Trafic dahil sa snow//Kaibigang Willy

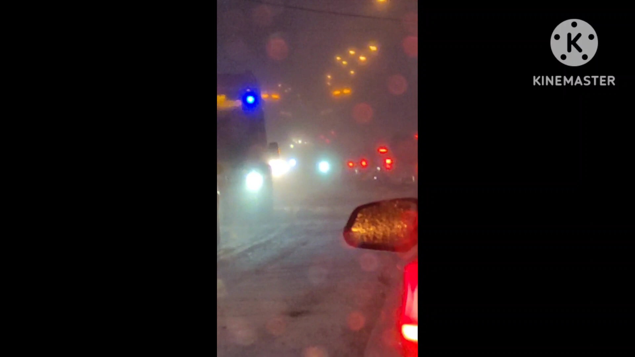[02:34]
May unahan hanggang dito. Ayan, traffic yan, guys.
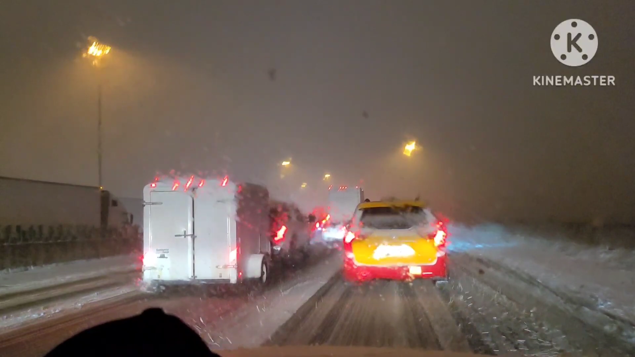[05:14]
guys, pauwi na tayo galing trabaho uli. At snowstorm uli.
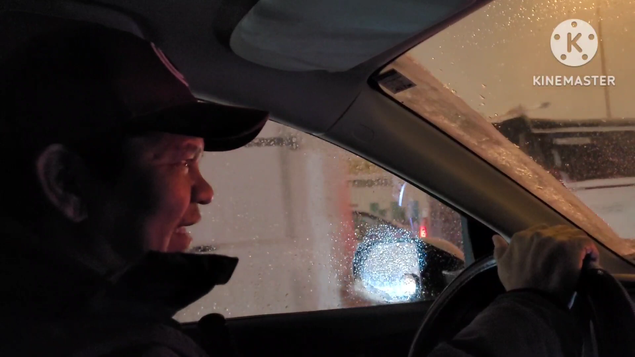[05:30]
Kaya kita nyo, well, traffic. Traffic na tayong snow. And dyan, wala ka na makita dyan.
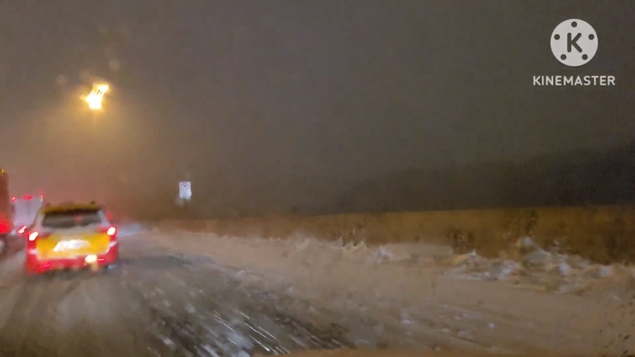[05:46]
Kaya lahat ng sasakyan, dahan-dahan. Kailang ito dahan-dahan tapos makarating ng safe sa bahay.